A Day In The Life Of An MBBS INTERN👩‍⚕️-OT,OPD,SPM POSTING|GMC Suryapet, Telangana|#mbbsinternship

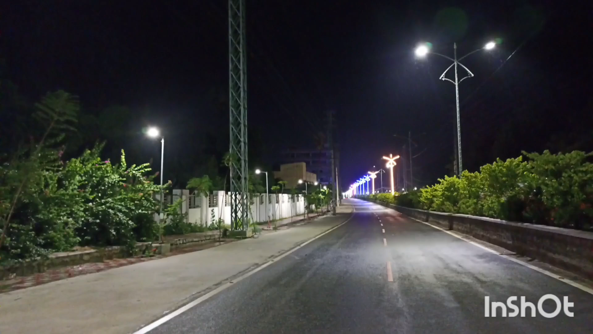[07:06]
it looks good and very soothing so let me take you to my college and give you the light view of the college so let me take a look at this campus from outside